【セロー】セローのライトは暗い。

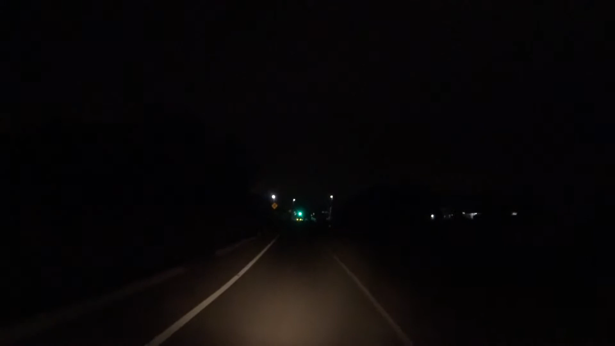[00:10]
走んのこれ神経使うな。ライトが暗い、ソロのライトは暗い、もう暗いわこれ。うわ怖っ、これは怖い。
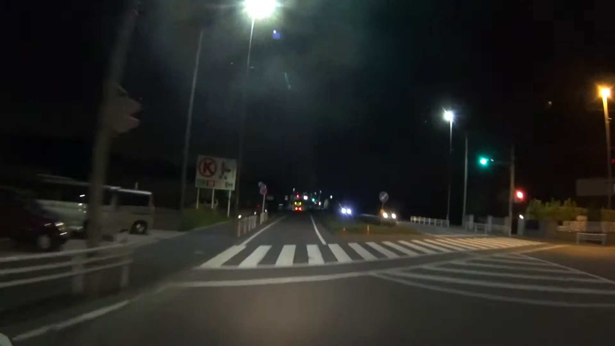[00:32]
ちょっと大きいのとかしてくれへんのかな、なんか。わあこれ
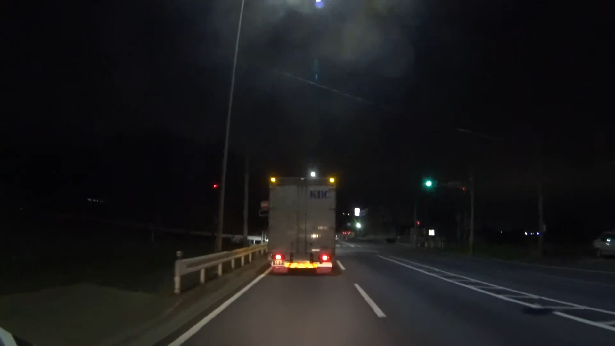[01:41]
夜走るのがきついな、神経使うわ。まずライトが暗いってこれ嫌やね。わざわざでもな、フォグランプとか買いたくないしな。純正でフォグランプとか売ってるけど、いや